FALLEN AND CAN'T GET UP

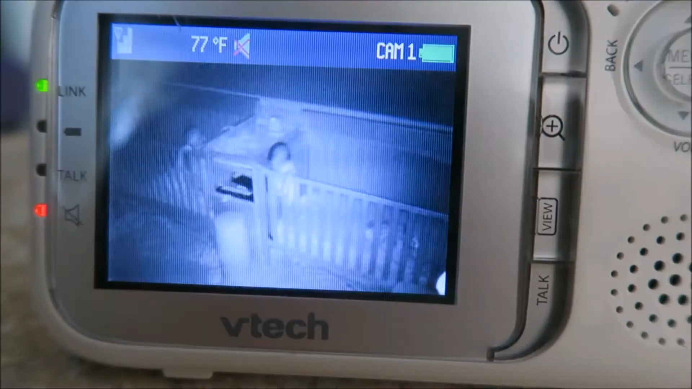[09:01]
He's actually playing with clothes, I think, that are up on the
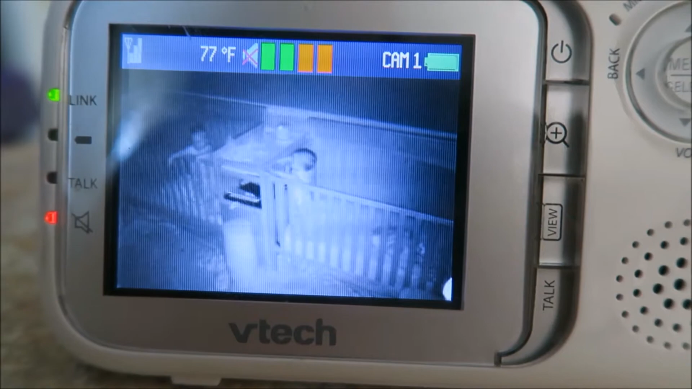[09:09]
crib, and they are just having a grand old time. I'm hoping that though, once they're done having fun, that they will go to sleep.
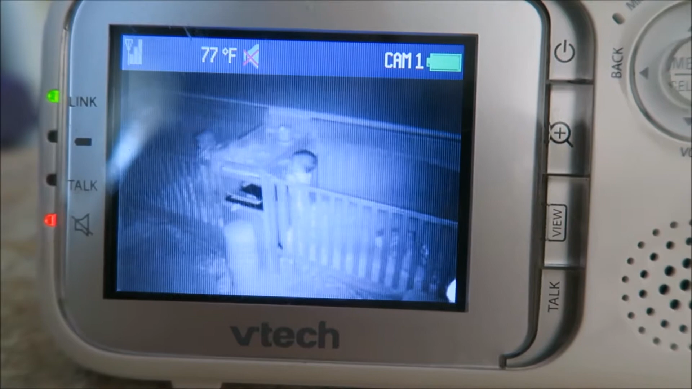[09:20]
Oh, I think those are wipes.